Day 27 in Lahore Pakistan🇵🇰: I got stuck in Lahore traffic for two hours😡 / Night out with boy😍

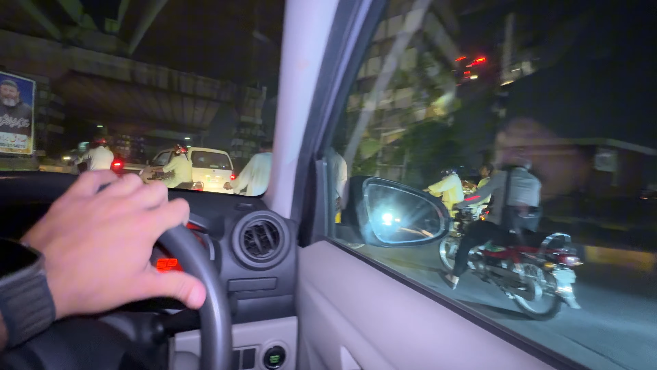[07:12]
नहीं वैसे तो यहाँ से अब ये जी मैं मेरी कोशिश थी, मैं ये है जैन मंदिर, अगर आप लोगों को नजर आ रहा नहीं आ रहा है जी जैन मंदिर,
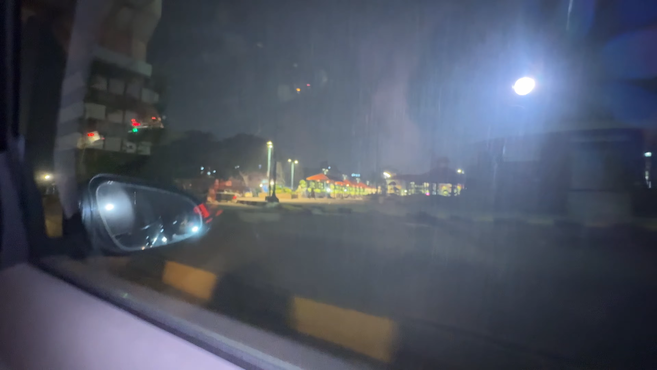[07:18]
ये मैं आप लोगों को ना ये दिखाना चाहता हूँ यार, ये अभी तो फिलहाल मैं आपको ऐसे दिखा रहा हूँ,
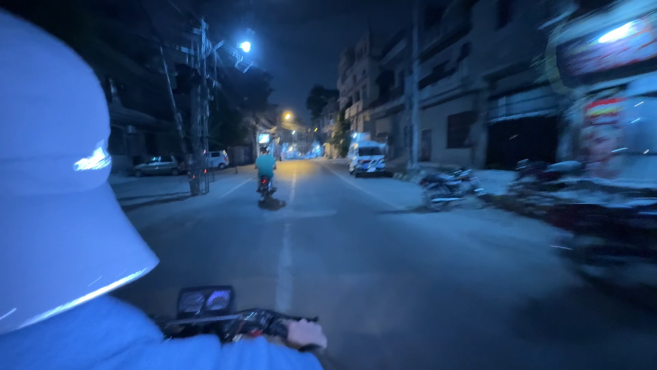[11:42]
तो भाई फाइनली मैं अपनी लोकेशन पे पहुंच गया हूँ जहाँ मुझे जाना था, ये है जी सिटीजन राडो टाइम जोन रोलेक्स वगैरह,
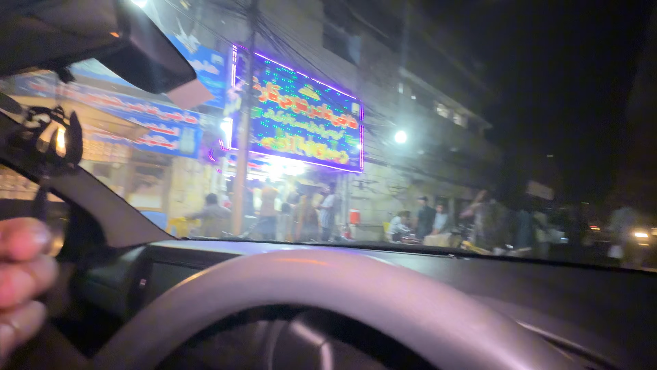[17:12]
तो हम लोग घर जा रहे थे तो मुझे एक यहाँ पे ये देखो हाजी आमिर जूस वाला नजर आया। हम लोग जब जिम आते थे ना पहले बचपन, क्या हम लोग जिम जाते थे इधर आगे,
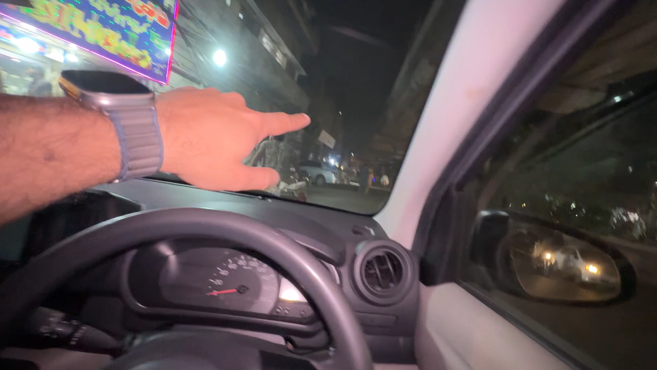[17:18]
तो वापसी पे यहाँ पे हम इस लड़के से केले का मिल्कशेक पिया करते थे।